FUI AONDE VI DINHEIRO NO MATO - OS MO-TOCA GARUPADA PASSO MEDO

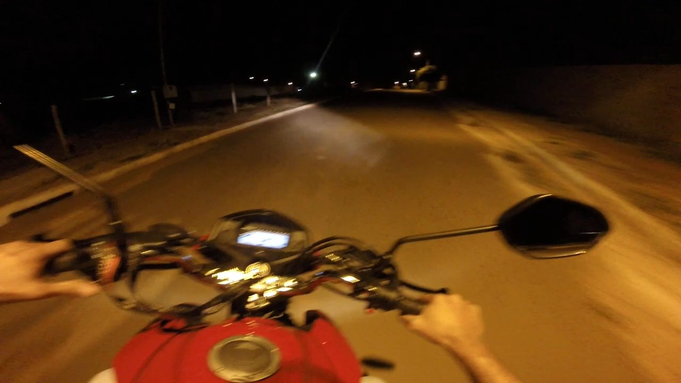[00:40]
o cara queria me roubar né pessoal estou fazendo essa volta aqui é
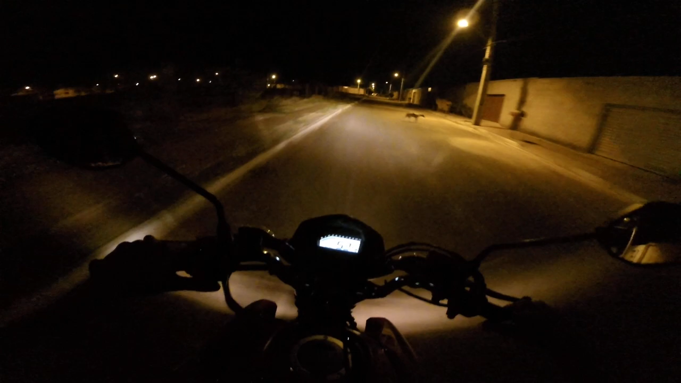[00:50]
a gente vai passar naquele naquele lugar escuro aonde a gente achou dinheiro né quando eu falo se achou dinheiro é
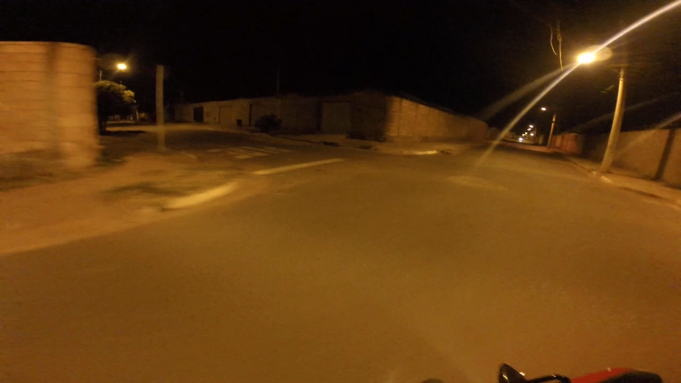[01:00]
porque lá foi feito trabalhos né trabalhos com certeza alguma ação financeira alguma coisa assim não sei
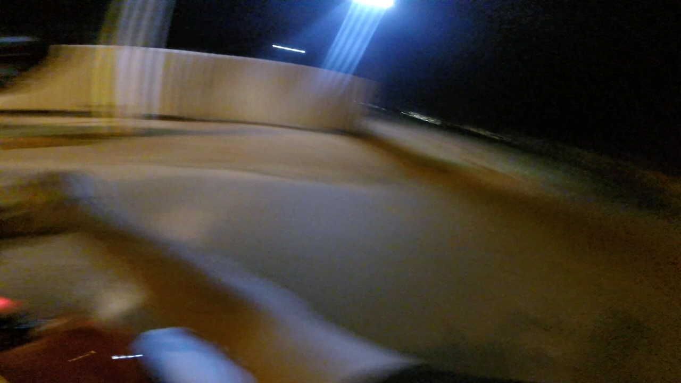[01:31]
assim eu conheço aqui o bairro então tô indo nesse bairro novo aonde tem esses lugares aí tenebroso né escuro assim como eu vou gravar aqui uma série de vídeo aqui para o canal né uma série de vídeo então se você quer acompanhar aí o que que vai tá rolando aí no canal aí comenta aí entendeu comenta aí o que que você quer ver e tal e o bairro esse aqui pessoal então
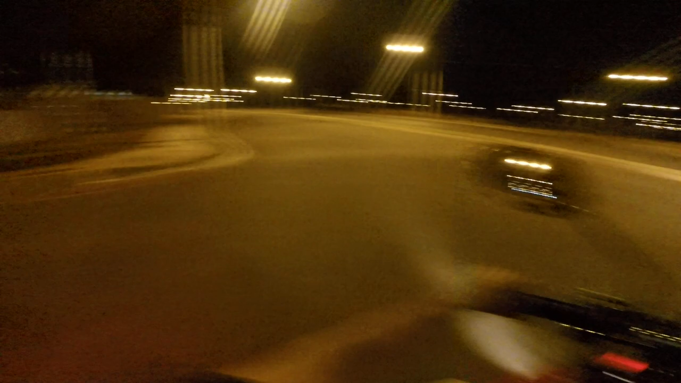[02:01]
aqui é uma avenida ó e ali ó é cheio de loteamento entendeu ali é cheio de loteamento lugares escuros e a gente vai dar uma volta né tá bom para andar de moto tá fresquinho tá bem fresco e aqui é um lugar que eu venho durante o dia andar é
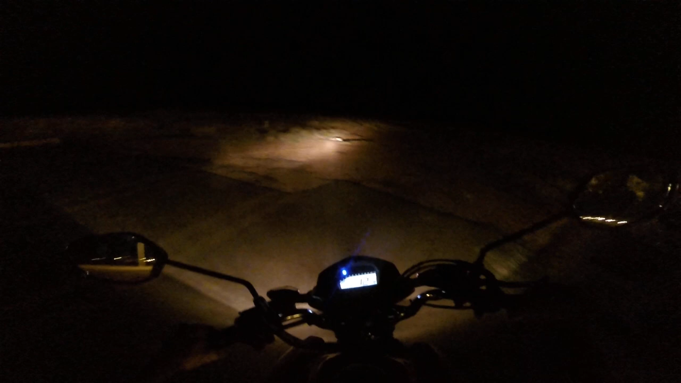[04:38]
ali é cheio de trabalho aí ó ó
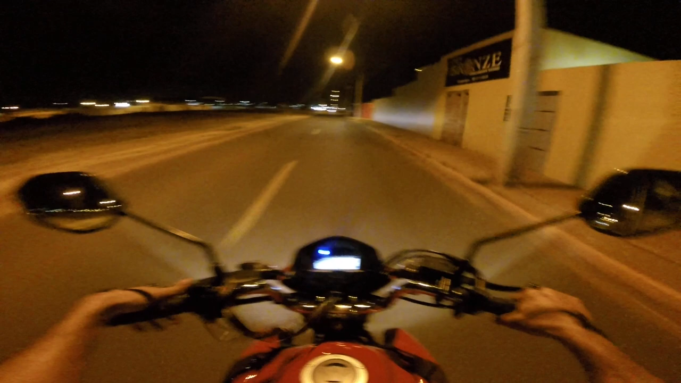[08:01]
vixi esse motoco ali velho esse motoco ali agora deu até medo os caras agrupados